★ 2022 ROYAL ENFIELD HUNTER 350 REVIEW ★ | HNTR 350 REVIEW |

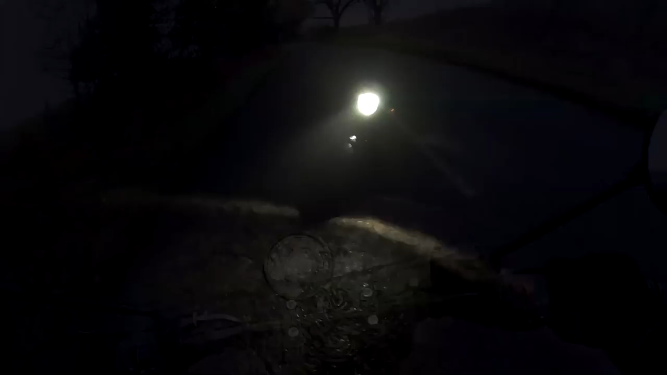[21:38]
Well, hi, guys. And welcome to a night riding section on the all-new Royal Enfield Hunter 350.
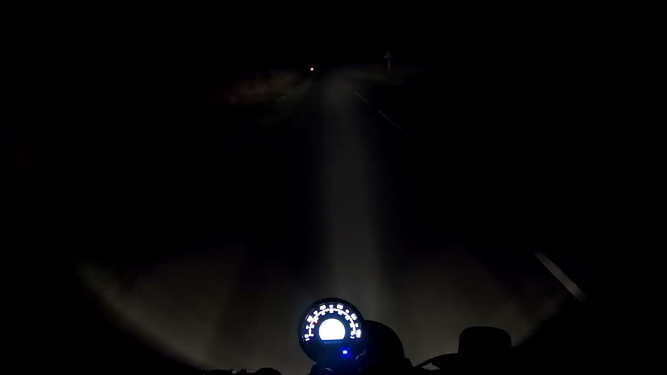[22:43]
Well, that's actually much better than I was expecting. That's nearly as good as LED's, to be honest. So, there's your low and your high. Oh, that's made me quite happy.
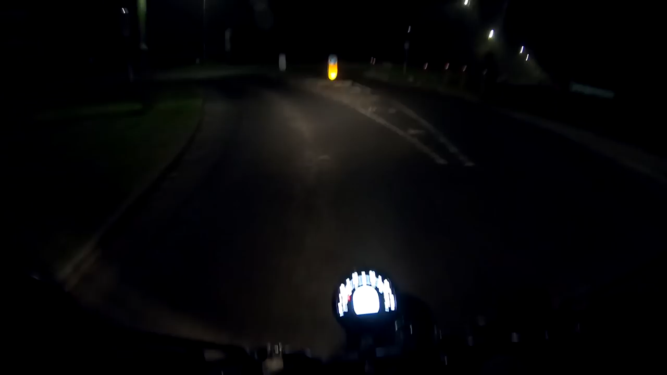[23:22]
Because it's a bit foggy out in the countryside. So, it'll still give you a good idea. So, the low beam is really working nicely. It's right out to the side there. So, that's great. High beam. It's reaching out. Oh, a good 50 metres ahead of me there. I don't expect the GoPro's going to be picking that up very well.
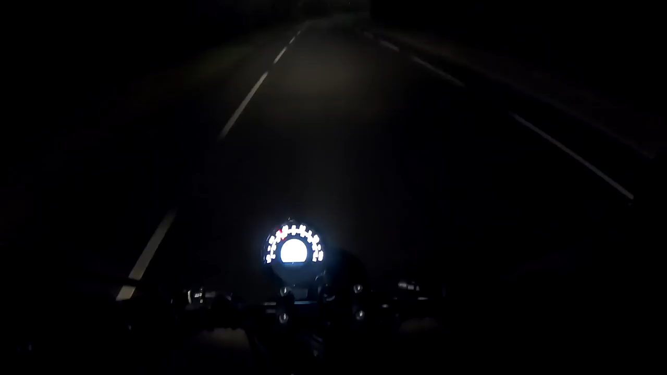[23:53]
But, all in all, guys, the lights on the Enfield Hunter 350 are pretty decent for what they are. If you had to do an extended sort of night ride, no problem at all. Even low beam's pretty good. It's reaching out about 20 metres in front. Yeah, low and high. And then we've also got the flasher, which works well.
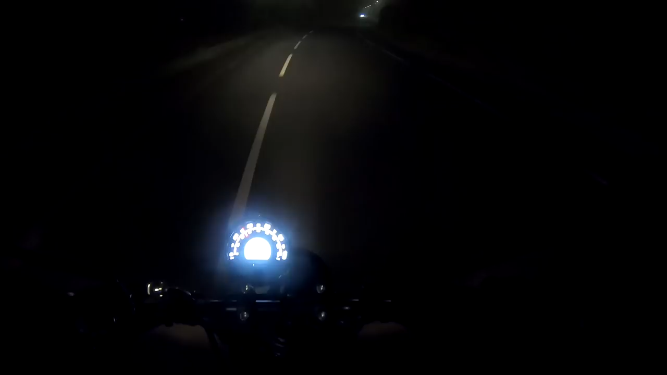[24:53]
And the low beam is absolutely perfect. So, it's good news, guys. The, um, Enfield Hunter 350's lights are pretty good. High beam is exceptionally good, actually, for a standard halogen bulb. So, that's great, guys. If you had to do some night riding, no problem at all on the Hunter 350.